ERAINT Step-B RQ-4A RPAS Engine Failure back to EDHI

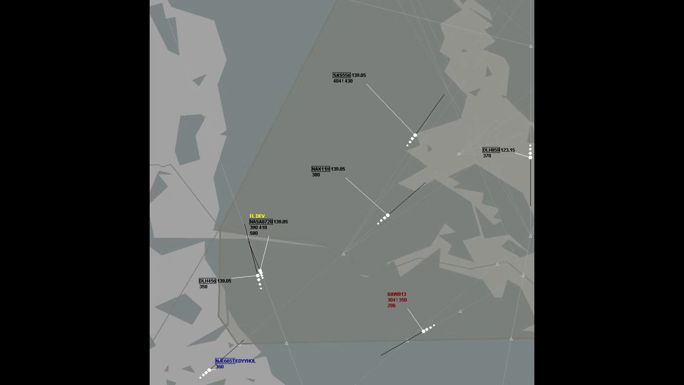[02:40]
NASA 8720, continue client, flight level 450.
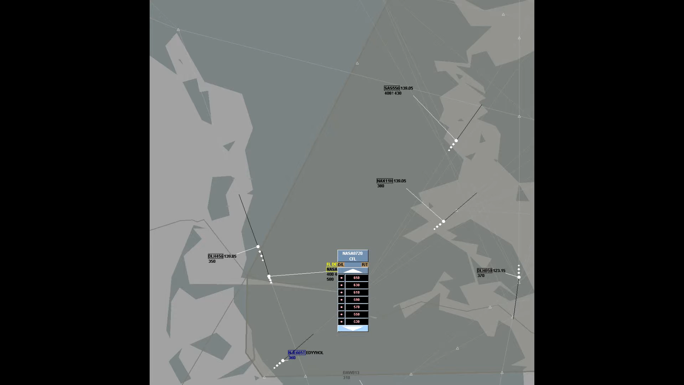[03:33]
Roger, and are you going to maintain level 400 or start descending right now? NASA 8720 will start descending right now, no thrust available, we cannot maintain any specific flight level. Roger, just copy, call you back with runway news and winds. NASA 8720, thanks. Oscar, passame al fraction, que el NASA tiene una emergencia. Fraction 665 Tango. Command control, good morning, Fraction 665 Tango, with you flight level 360. Fraction 665 Tango, radar contact, proceed on the heading 090.
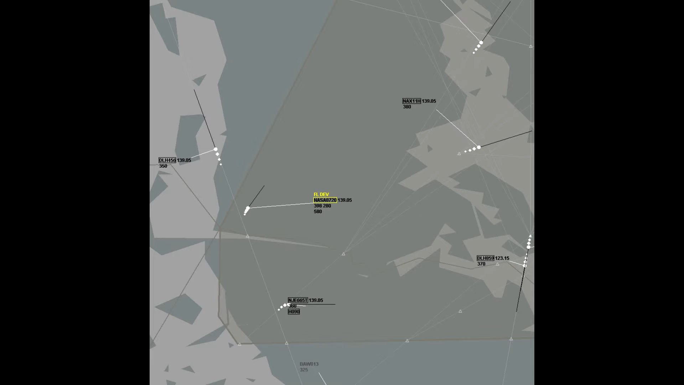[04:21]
Fraction 556 Tango. Bueno, ya está. Bueno. Este que le pasa? Se está saliendo. Sismar control, good morning, Lufthansa 2 Victor Tango, climbing flight level 290. Climb flight level 290. Lufthansa 2 Victor Tango, reader contact, climb flight level 290. Climb flight level 290. Climb flight level 290, Lufthansa 2 Victor Tango. Bueno, ya me da tiempo a mandarlo este. Sismar control, Ryan L3 KJ, good morning, flight level 370.
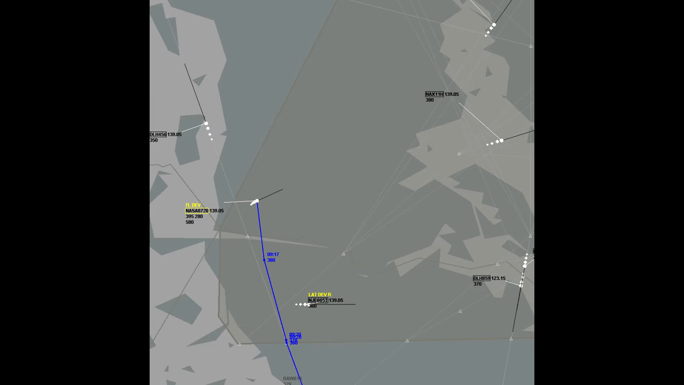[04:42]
Ryan L3 KJ, reader contact. Fraction 665 Tango, clear traffic proceed, Alpha, Mike, Tango, Oscar, Tango, I'm top.
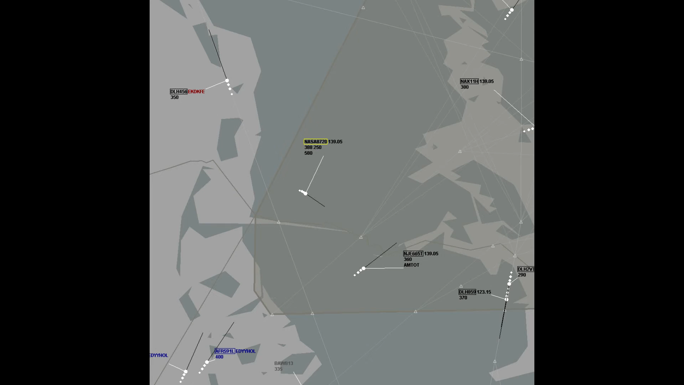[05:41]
I confirm that we are descending at 800 feet per minute, flying at 125 knots. Ok, let's copy. Thank you for the information. Inspector runway 33, winds now 34010 knots. NASA 8720, thanks for the airport update. Lufthansa 859, contact 12315.
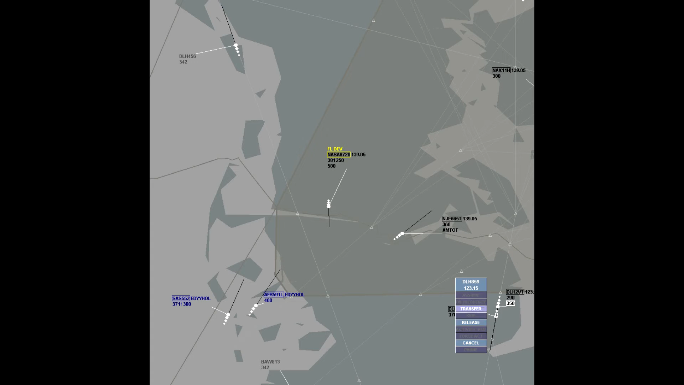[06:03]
12315, Lufthansa 859, bye. Lufthansa 2, Victor Tango, contact 12315.
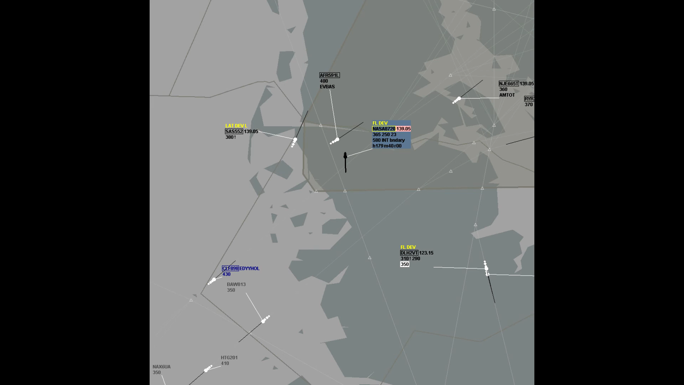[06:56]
NASA 8720, contacto 13905. NASA 8720, 13905. 13905, NASA 8720, gracias. Yo le he puesto, Oscar, si te sirve, al NASA le he puesto nivel autorizado 250, porque así hay alerta de conflictos. Porque el sistema piensa que va a bajar, aunque no sabemos el RAID ni nada, pero... Un а Keller, aunque, of course.